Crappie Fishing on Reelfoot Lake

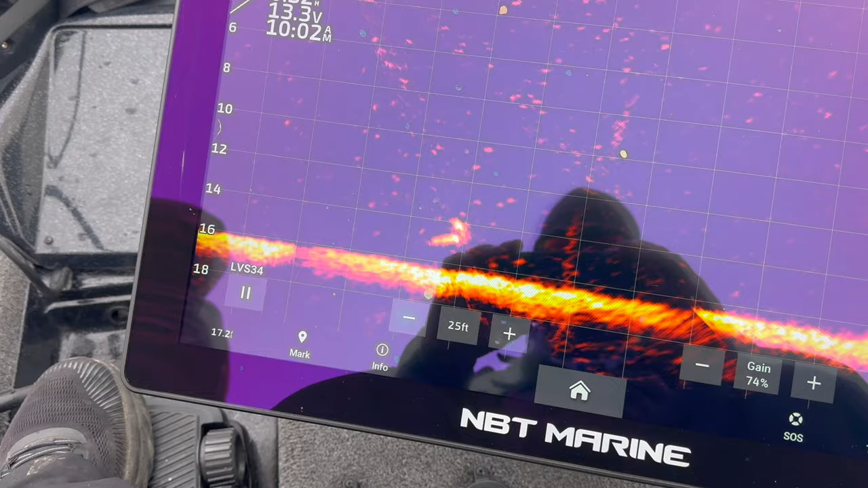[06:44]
You're right there with him. I think he just spun towards it. He did. He's just right there with it. Eat it already. Eat it. Oh, he ain't gonna do it.
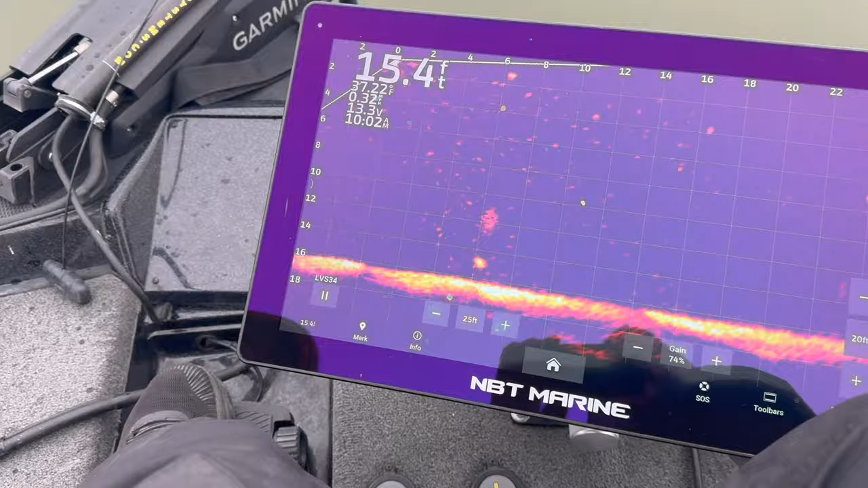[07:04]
On screen: depth 15.4 ft
And that, folks, is why that LiveScope will never fish out any lake in the country.
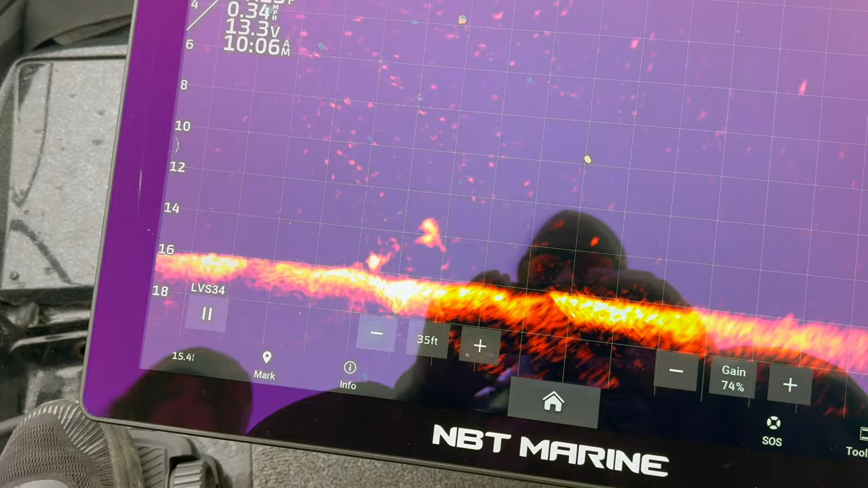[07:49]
That ain't looking bad. Come to your right a little bit. Yep.
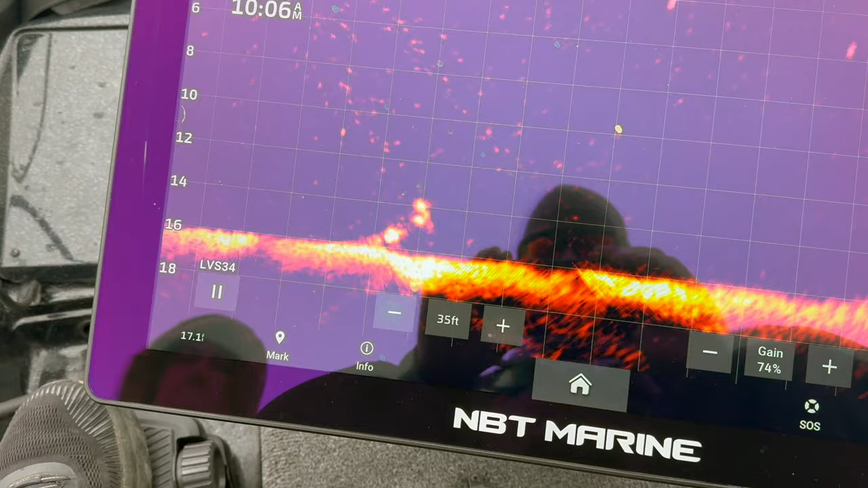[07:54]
Pop it. Pop it again.
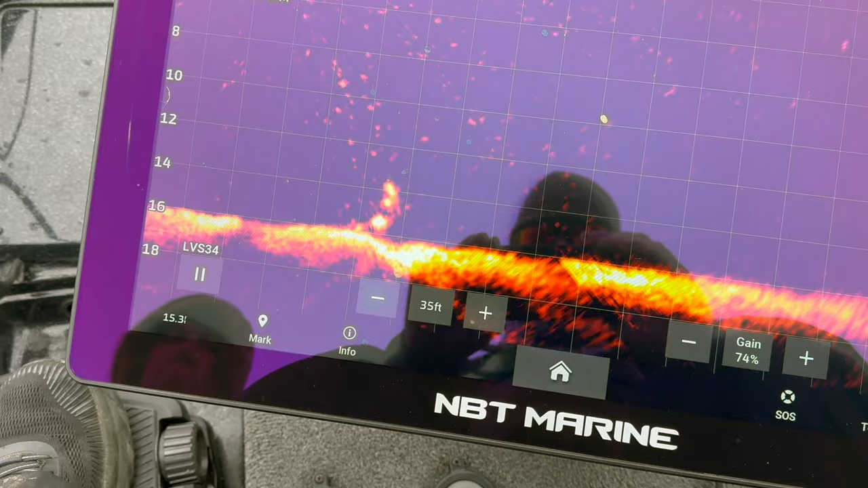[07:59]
Drop down to him. Okay, here he comes.
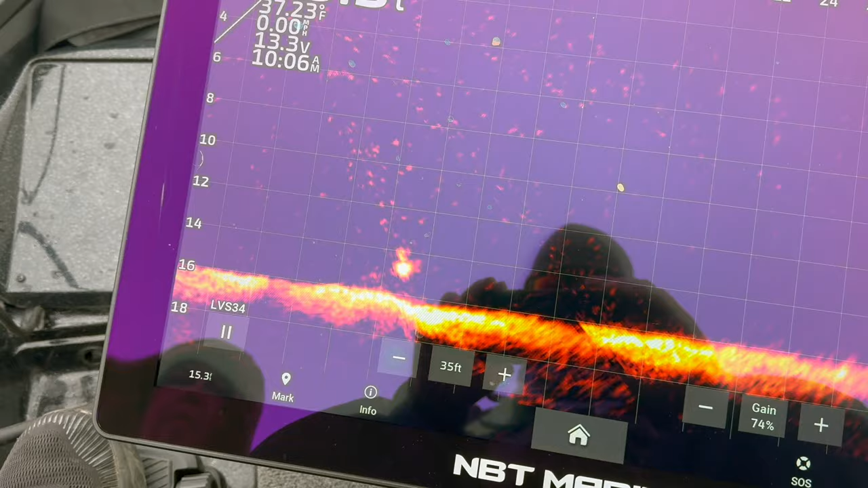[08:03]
Got it. Got him. Yeah. Oh, that looks like a big one, Brittany. Can you flip him or do I need to stop filming?
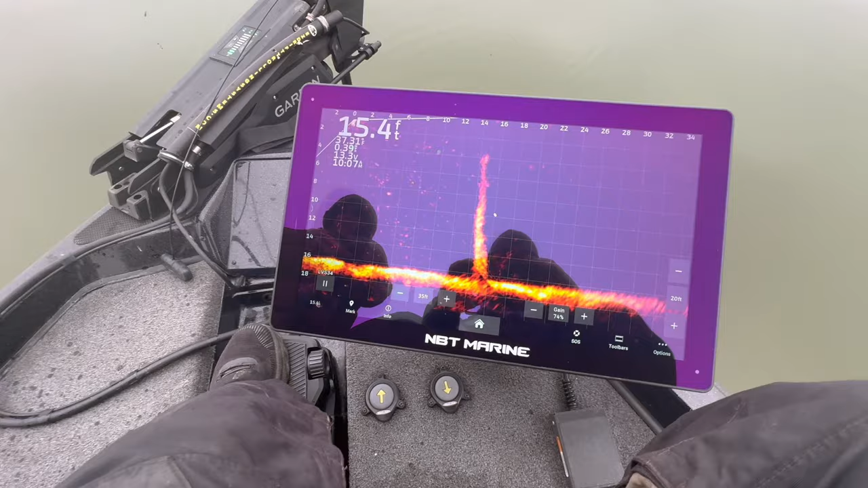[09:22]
On screen: depth 15.4 ft
That bright spot on the side of that tree right there is what we're talking about. All we're doing is we came out off the bank out here.
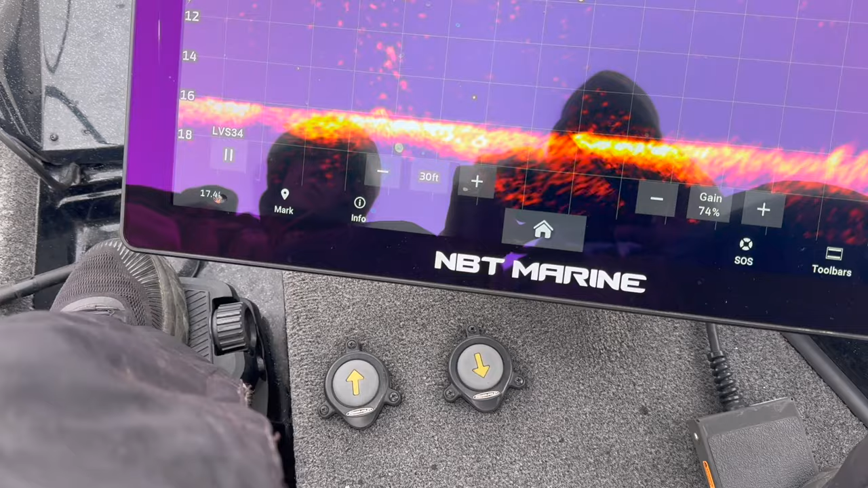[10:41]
Yep, drop. He's seen it. Got him.
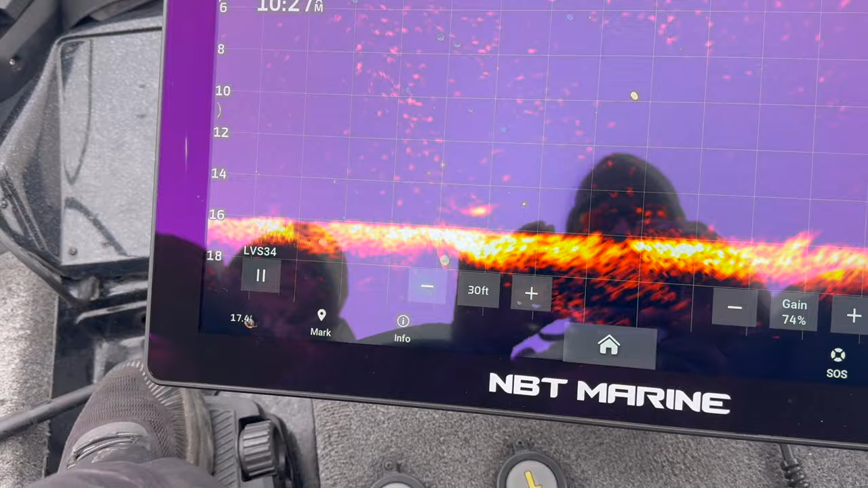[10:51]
Oh, missed him.
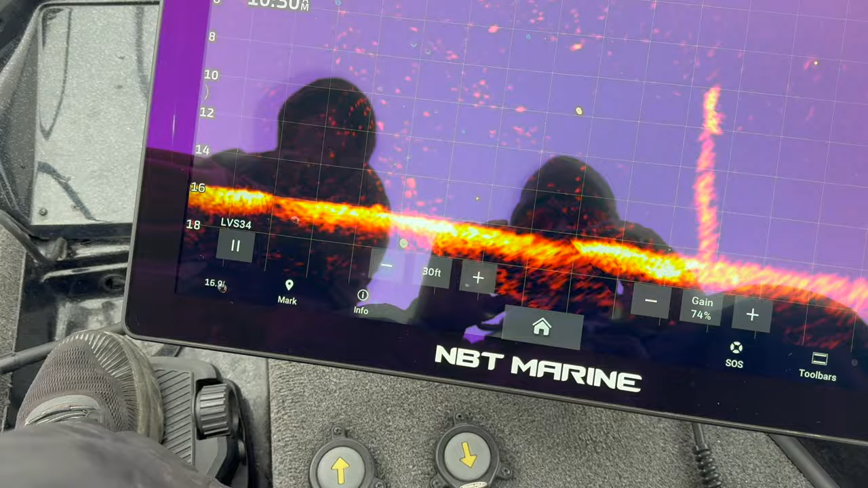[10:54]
You're about lined up with him. You're just out in front of him. All right, pop it. See if he'll come up and get it.
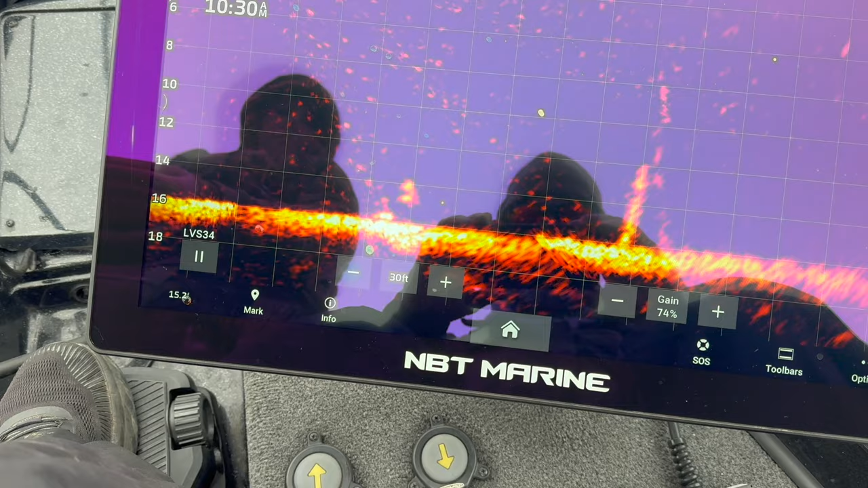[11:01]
Pop it again. He either ain't seen it or he don't care, and I don't know which.
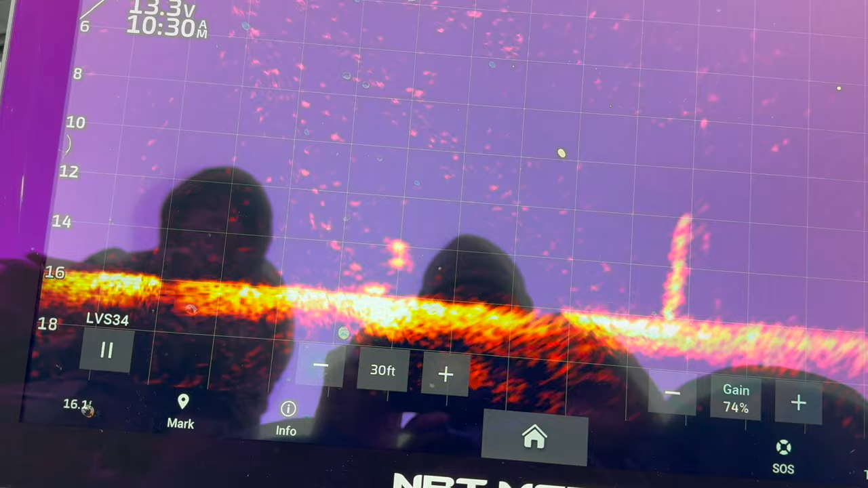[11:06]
Oh, here he comes. Here he comes. He done.